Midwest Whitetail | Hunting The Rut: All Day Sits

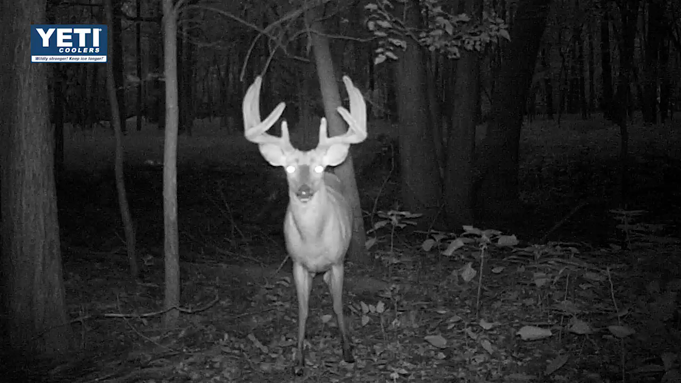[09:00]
I got a lot of summer photos of him in velvet and stuff, and then I started getting him when he was hard-horned. Our goal was to harvest Phil in the skinny pinch, but the winds just haven't been cooperating with Paul and I to get in the skinny pinch so far during our few days we've been hunting.
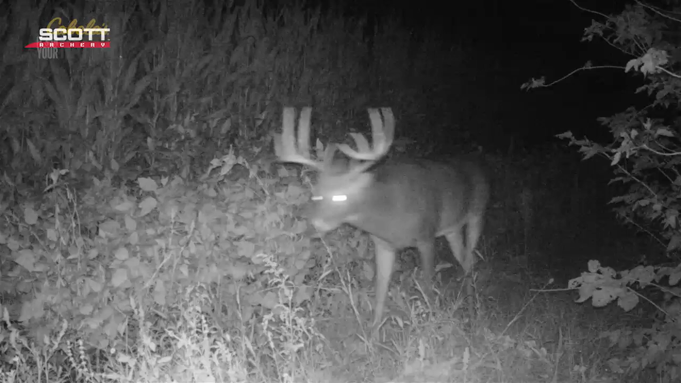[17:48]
This buck showed up this summer and I put him on my hit list. He's the number 2 hit list buck on this farm.